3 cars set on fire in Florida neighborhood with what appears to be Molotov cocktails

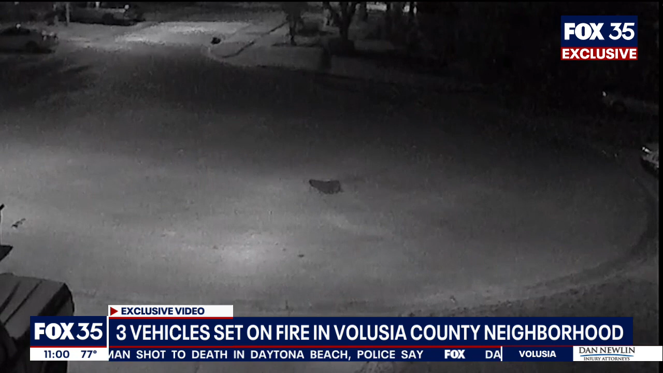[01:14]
In it, you can see a person walk up to the homes on Oak Springs Court. The person even tries to light a rag on fire, but doesn't go. So the suspect leaves about 20 minutes later, I noticed he came back out through the between the two houses.